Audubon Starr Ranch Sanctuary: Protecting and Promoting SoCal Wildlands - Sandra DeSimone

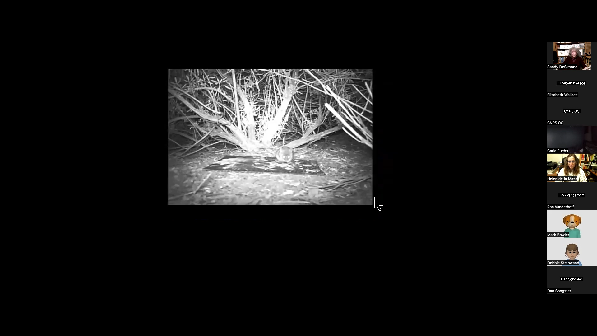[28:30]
And sure enough, a little native mice, Paramisca species, we couldn't identify the species from the videos, came out from the shrub shelter to eat the grass seeds. So we hypothesized that mature shrubs in planted strips provide shelter and predator avoidance for rodents, rabbits, and birds in our videos, who consume weedy grasses, forbs, and their seeds in the buffers between the strips, and native shrubs colonize or move into the resulting bare ground in the buffers to fill the site in.
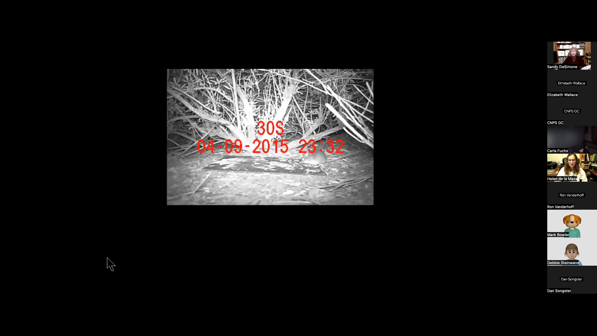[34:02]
The biologists wanted to see some of the possible egg predators, so they put an egg on a track plate and put a video cam in place.
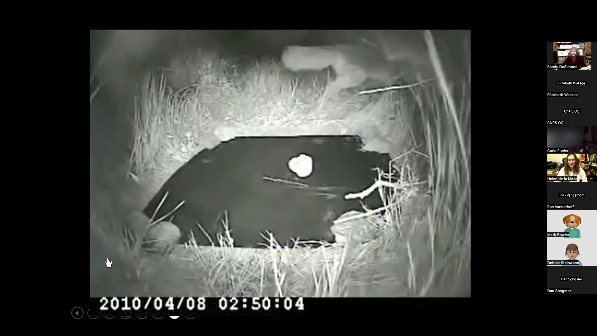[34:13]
Can hear them crunch it. The kids were very excited to have this large mammal walk by their camera.